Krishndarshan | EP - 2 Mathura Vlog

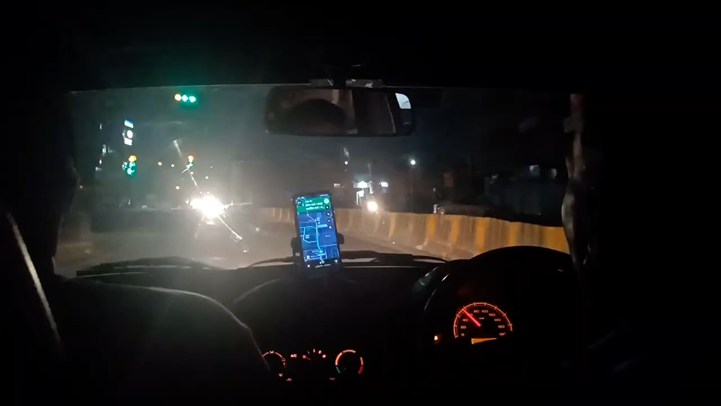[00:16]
हम जा रहे थे रेलवे स्टेशन की और अब हम पहुच तो